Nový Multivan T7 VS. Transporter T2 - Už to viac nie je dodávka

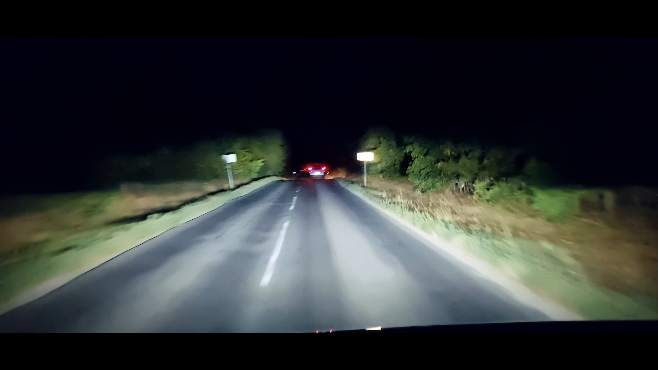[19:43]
Nový Multivan dostal taktiež vôbec po prvýkrát Matrixové svetla IQ Lights. Vďaka týmto svetlám dokážete v noci svietiť prakticky non-stop v diálkovom režime, bez toho, aby ste osuňovali okolo idúce autá. O funkciu vyrezávania sa stará hneď niekoľko diod, no tento systém v Multivane nedokáže vyrezať niekoľko vozidiel súčasne. V praxi to vyzerá tak, že pokiaľ idú dve autá vedľa seba alebo v tesnej blízkosti, tak vytieniuje rovno celý profil a nedokáže vyrezať s takou presnosťou ako pokročilejšie systémy.